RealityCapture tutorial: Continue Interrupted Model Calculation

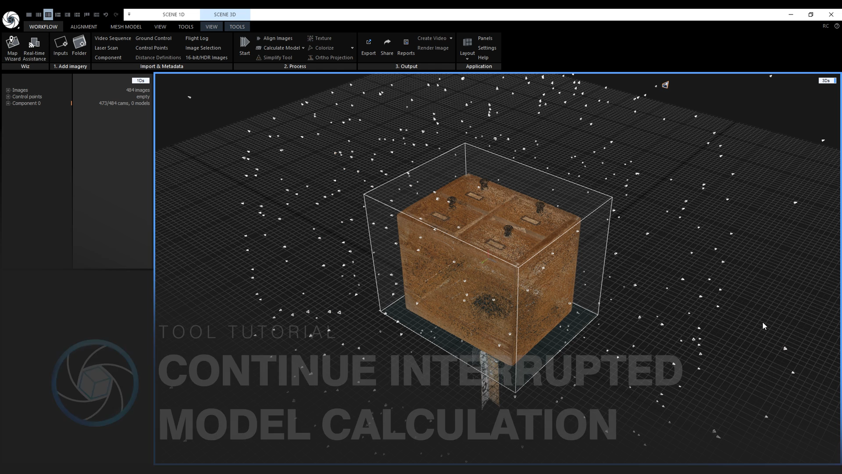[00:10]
It's beneficial for large projects that can take hours or even days to calculate. If the application unexpectedly closes, we'll no longer lose all of our already processed model parts. For this feature to work for unexpected application closing, the autosave must be enabled.
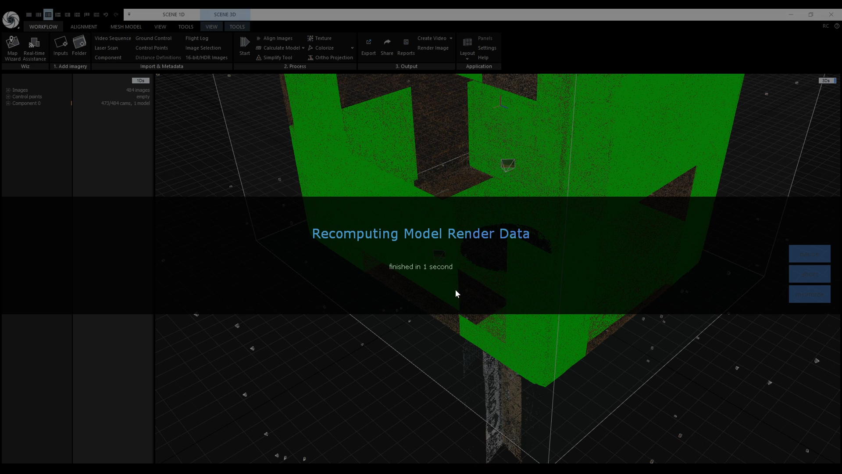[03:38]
If you have multiple instances of RealityCapture open simultaneously, open the project in the same instance as before.
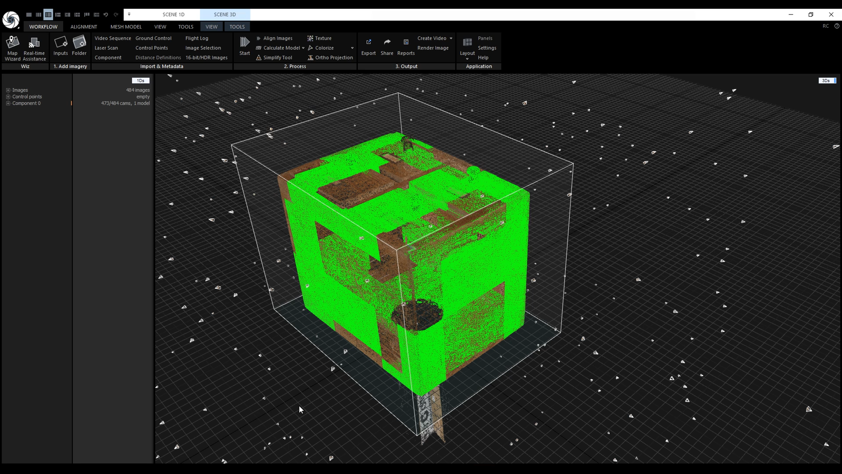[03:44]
Otherwise, you will get an error message saying Autosave origin mismatch. Now we have to select our unfinished model like before and click on the Continue button.
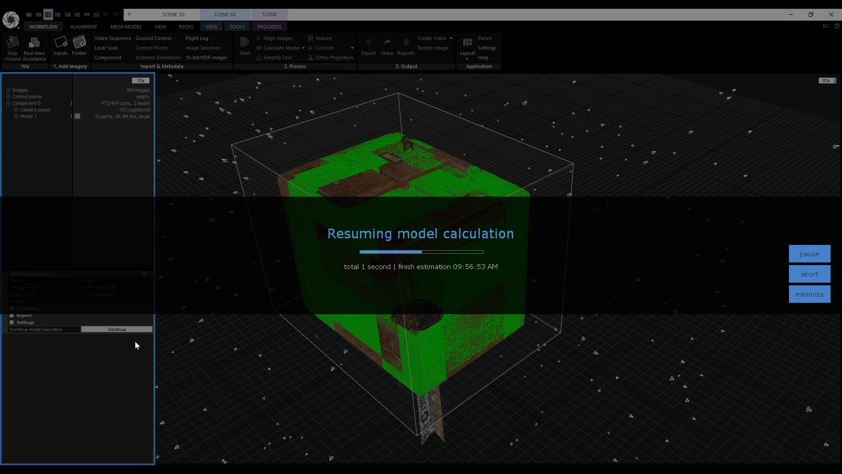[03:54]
Let's let it finish so we can inspect the reconstructed model. After a couple of minutes, we get the model and now we can continue working with it as usual.